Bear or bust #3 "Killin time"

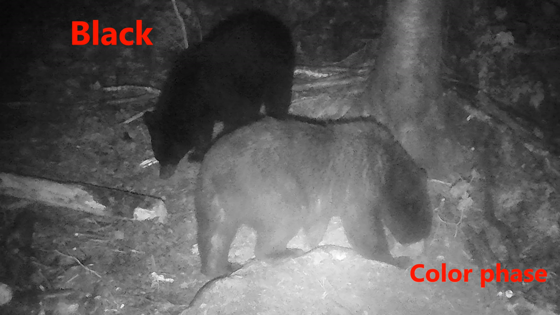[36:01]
What's interesting is when the pictures are black and white at night, you can tell it's a color phase, oh, yeah, more than you can during daylight, because the color phase, even the dark chocolate ones, don't come up jet black at night. Yeah. They come up with like a gray look to them. Yeah, in the daytime, there's shadows. You can't even tell anyway. Everything's right, dark, so right, it's hard to, everything, see. Everything looks black in daytime. Yeah.
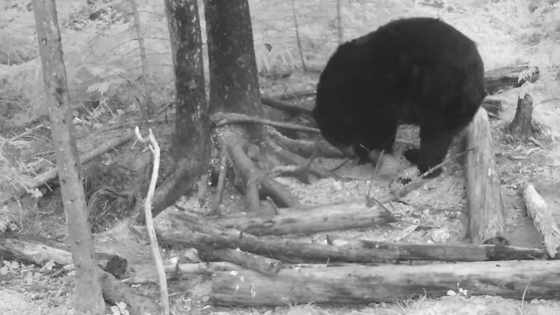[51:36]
That one was hit last night and the night before with a good bear, so we're optimistic that that bear's going to come back in daylight and gonna get a good shot at him.